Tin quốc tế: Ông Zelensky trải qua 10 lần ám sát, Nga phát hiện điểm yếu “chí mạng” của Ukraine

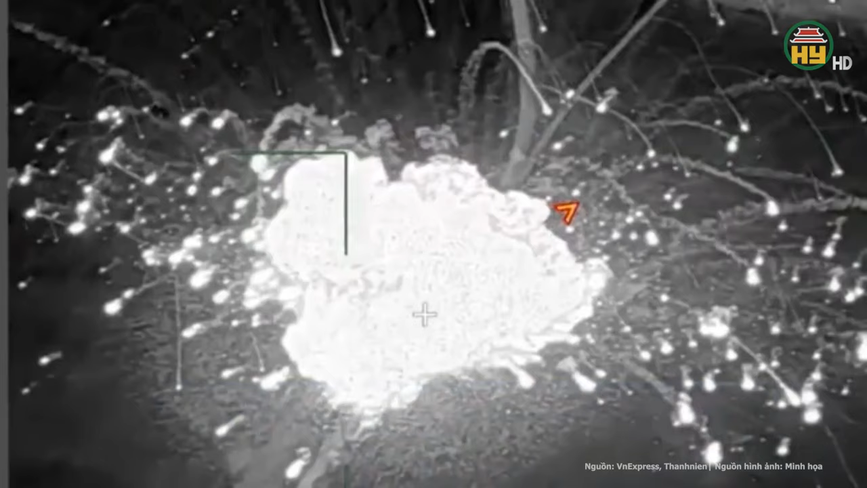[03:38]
ven khu rừng gần làng Nikanoroka thuộc tỉnh Đô Nhét.